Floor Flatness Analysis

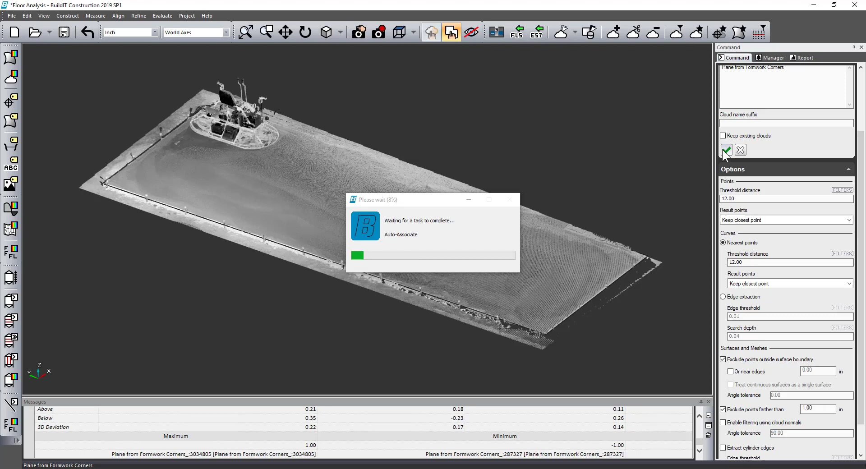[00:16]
get rid of extra data that I don't need that's not near the plane. Basically filter that data out and then do a surface deviation analysis which is completely customizable for my tolerance and coloring items like that and
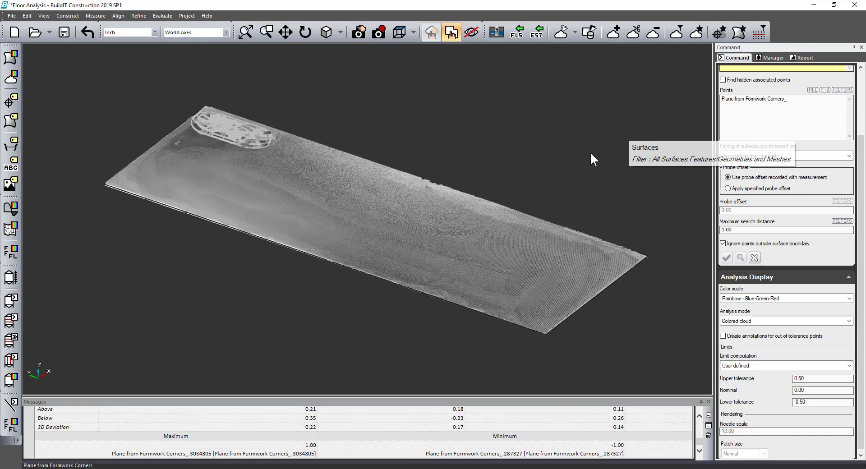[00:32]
here this will tell me where my high and low spots are on this particular floor.